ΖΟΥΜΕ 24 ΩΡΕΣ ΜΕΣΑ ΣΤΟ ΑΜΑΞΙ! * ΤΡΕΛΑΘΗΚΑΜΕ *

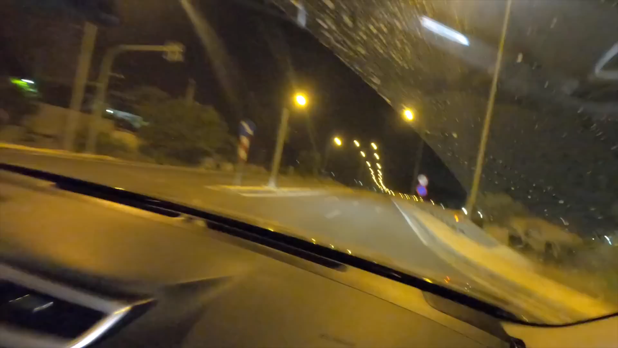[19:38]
Κοίτα, τον δρόμο. Εδώ πηγαίνουμε τώρα νύχτα, παιδιά. Κοίταξτε εδώ, είναι χαμός.